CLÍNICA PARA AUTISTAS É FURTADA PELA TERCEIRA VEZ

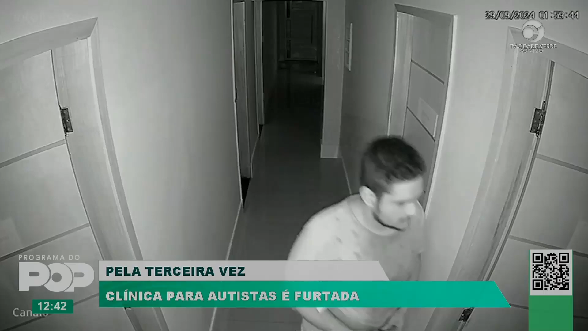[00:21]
Agora, Didio, esse bandido que aparece roubando essa clínica pela terceira vez, ele faz uso de tornozeleira eletrônica.
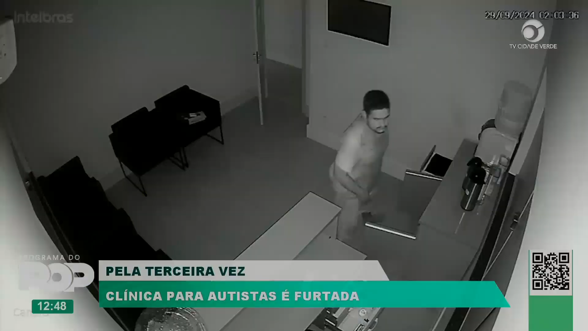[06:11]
É pela terceira vez que sua clínica é roubada, é pela terceira vez que ela acaba sendo vítima de uma invasão e sempre na mesma modalidade.